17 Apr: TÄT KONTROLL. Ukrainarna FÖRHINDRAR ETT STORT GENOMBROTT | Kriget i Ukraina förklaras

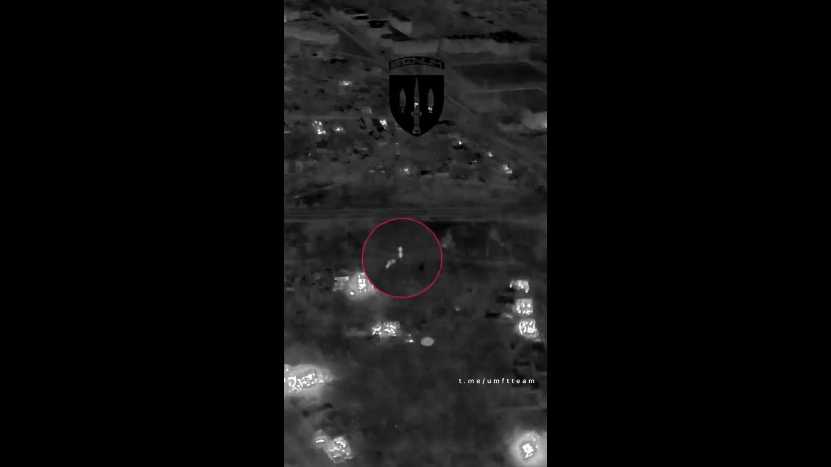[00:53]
Filmer som släpps av den ukrainska 93-mekaniserade byggnaden visar hur drönare och operatörer samordnar med en artillerienhet och förstör en rysk attackenhet i samma ögonblick som de försöker korsa Korunskogogu.
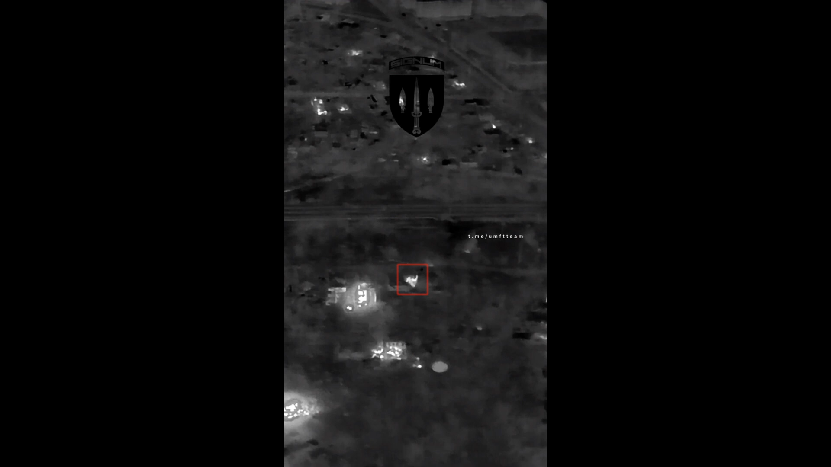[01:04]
Sådana återkommande aktioner förhindrar framgångsrikt ryssarna från att utveckla sin offensiv från en sekundär riktning.
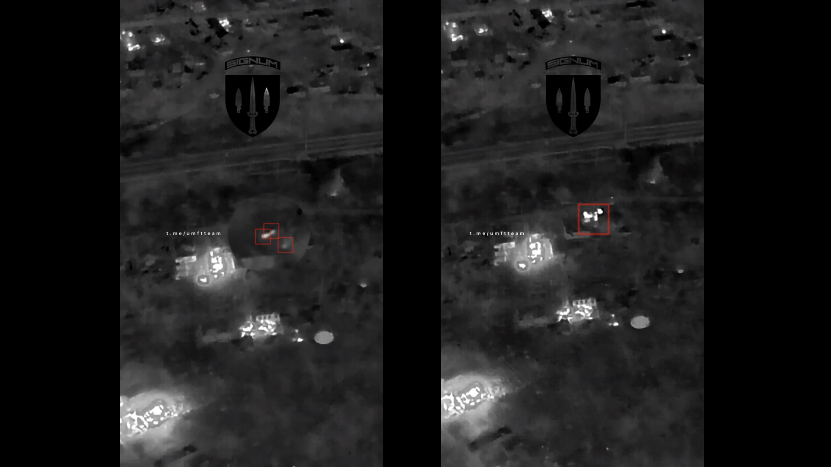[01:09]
Det som komplicerar situationen för ryssarna ännu mer är att detta område i princip inte har något att gömma sig bakom.